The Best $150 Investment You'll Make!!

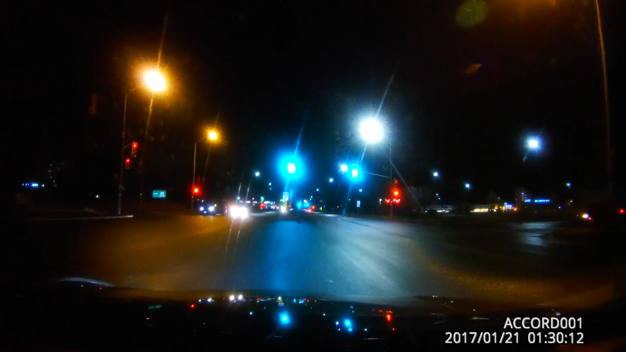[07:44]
Now, what's nice about this little dash cam is that you can throw it in your car, and not have to worry about it. So it doesn't matter if it's nighttime or daytime, the video will still record, and it's not half bad, come nighttime. Now, usually most dash cams, when it comes to nighttime video, they're absolutely horrible. But you can still make out a good amount of stuff, and say, you know, there's a license plate that you want to make out, you can definitely do that using this. Now, you can record in 1080p, and you can also record in 2.5K. Now, because this video that I'm exporting, and you guys are watching, is only available in 1080p, you guys can't really see the definition in detail of the 2.5K video.